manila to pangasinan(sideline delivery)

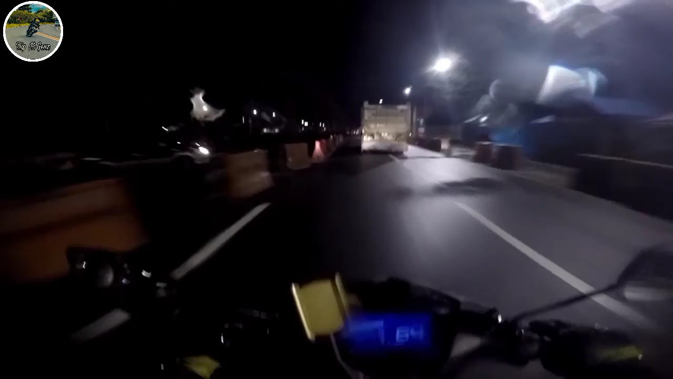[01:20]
So mga kabady, ngayon mag-alasing ko pa lang, 4:18 na, alas 4:18, okay? So hindi tayo makabakbak ng maayos mga kabady, kasi bukod sa mahina yung ilaw ko,